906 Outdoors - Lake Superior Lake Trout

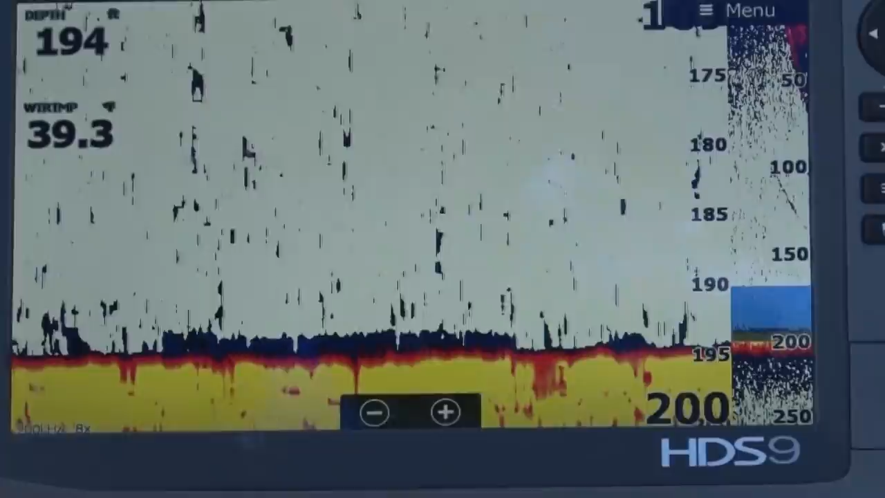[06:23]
What I'll do is I'll pound it on the bottom here a little bit. They kind of like that at times, and you just keep working it. Larry's got a ripping wrap on, too,
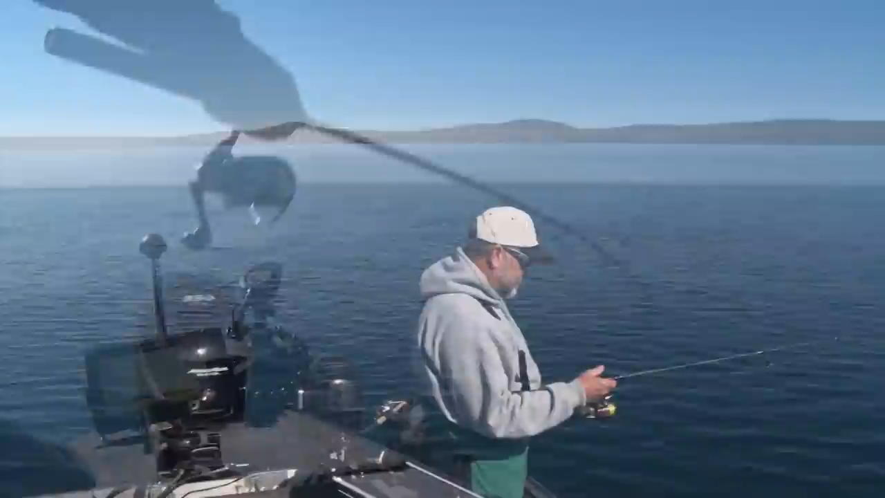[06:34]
and it's got a lot of big rattles in it, so it calls the fish in. It works really good out here because it's, you know, that's heavy, and you can get it down there, and it's really sporting. In fact, there's the flat wrap.
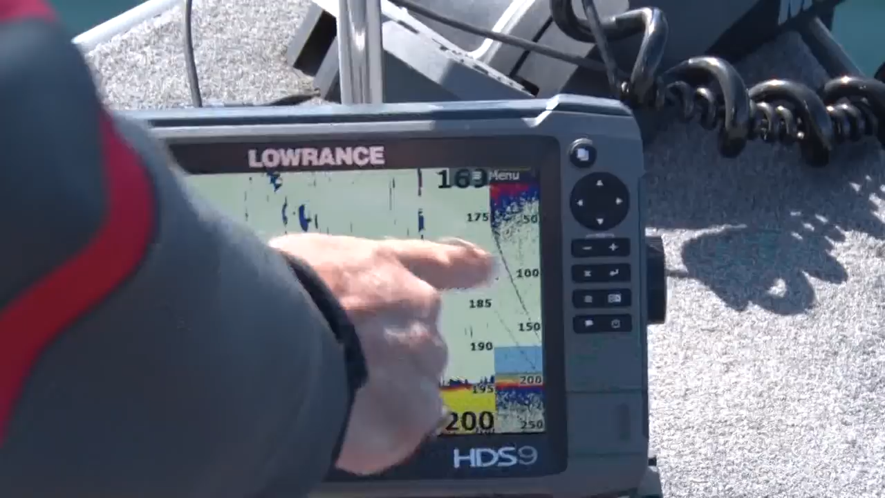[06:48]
You can see it there on that one, but you can see it right there. It went and hit bottom right there.
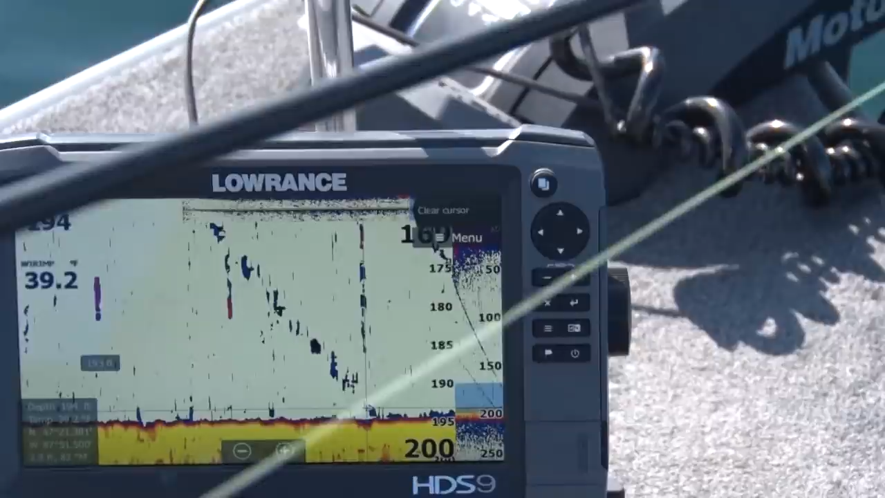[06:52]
It looks like a fish is coming in for it. This is what the snap wrap looks like. It's got the little fin just like the flat wrap.